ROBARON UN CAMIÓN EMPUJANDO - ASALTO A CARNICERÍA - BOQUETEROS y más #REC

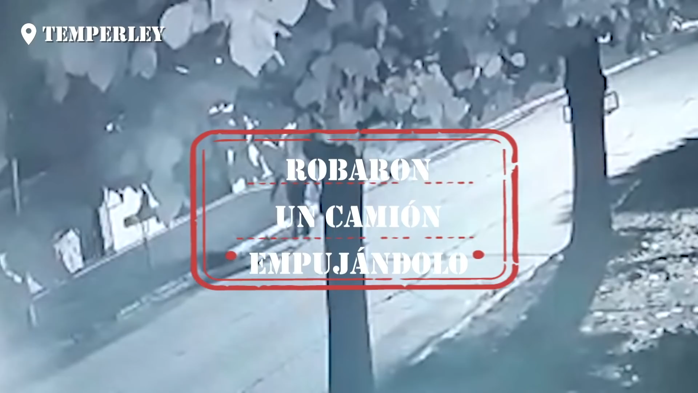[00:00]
Estas imágenes son de un robo insólito.
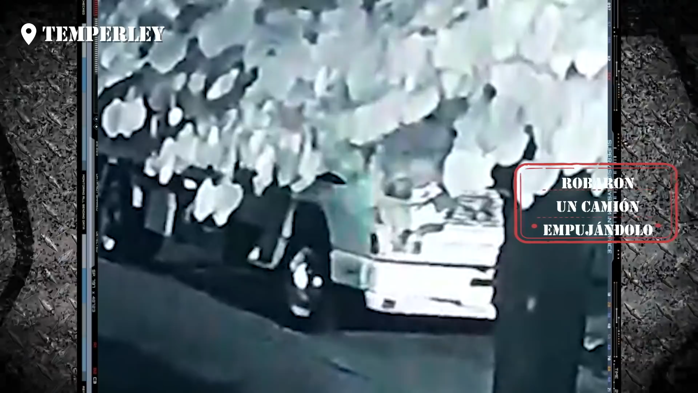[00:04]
Delincuentes que se roban un camión empujándolo. Un camión de gran porte.
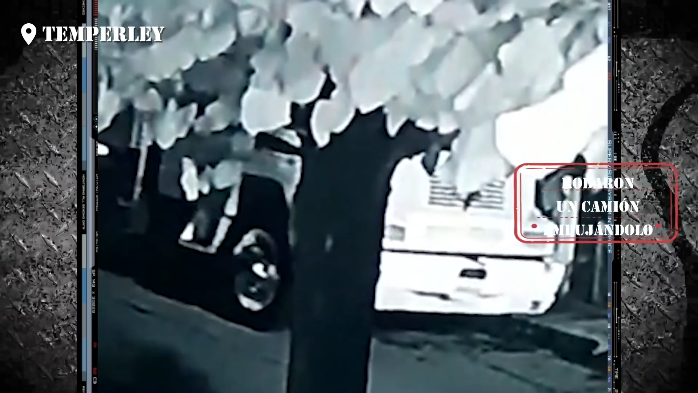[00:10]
Lo empujan por las calles de Temperley, en el medio de la noche, en Pasco e Italia.
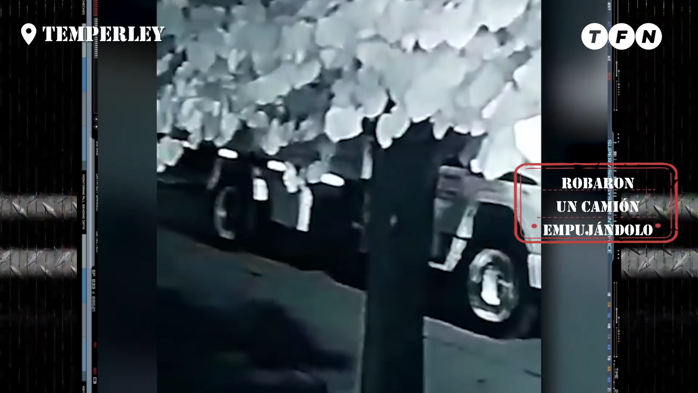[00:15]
Sin hacer ruido se lo llevan sigilosamente.
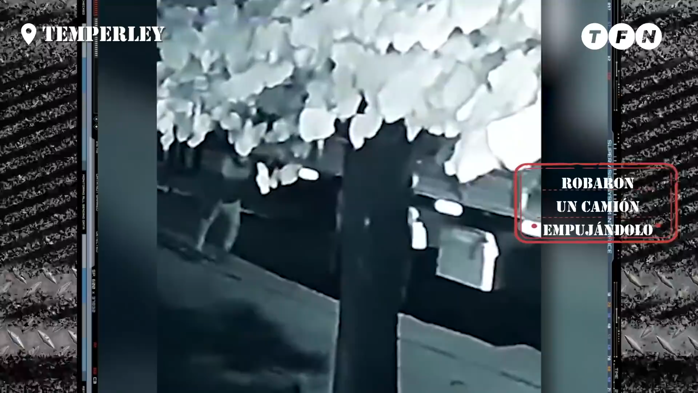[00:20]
Pese al tamaño, ningún vecino se da cuenta porque el barrio entero duerme. Lo llevan así unos 100 metros, pero tenían llaves. Por eso pusieron en contacto el vehículo. Las luces se prendieron y lo encendieron a una cuadra de distancia de donde estaba estacionado. Y se lo llevaron manejándolo. La historia del camión asaltado tiene un trasfondo dramático detrás.